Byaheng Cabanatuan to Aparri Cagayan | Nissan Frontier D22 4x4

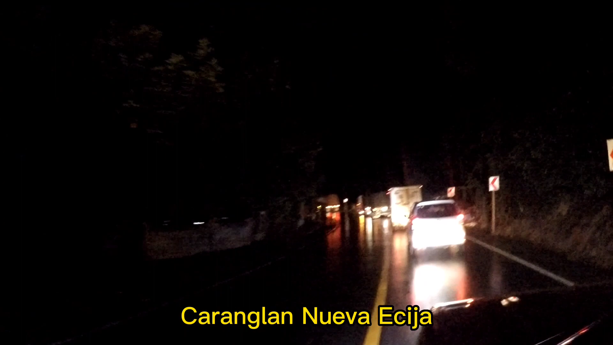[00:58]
Tayo sa ano, karanglan, paagada na Santa Fe, Nueva Vizcaya.